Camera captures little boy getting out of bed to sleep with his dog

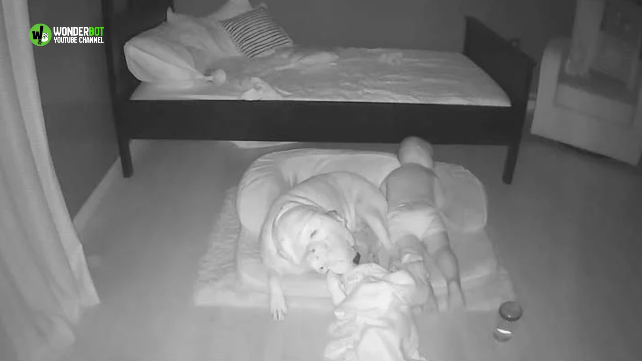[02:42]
Now that Knudsen has moved Brutus' dog bed into Finn's room, Finn will often choose to snuggle up with Brutus in his bed rather than stay in his own. Knudsen was recently able to capture their sweet nighttime routine with a nanny cam.
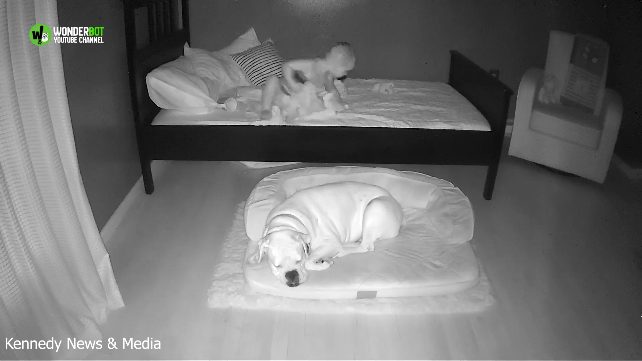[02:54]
If Brutus is sleeping on the floor, Finn will grab his blanket and climb out of bed in order to snuggle up next to his buddy. The gentle dog doesn't mind being used as a pillow, as long as his brother is comfortable. Now, the whole family just expects to wake up and see Finn and Brutus curled up together.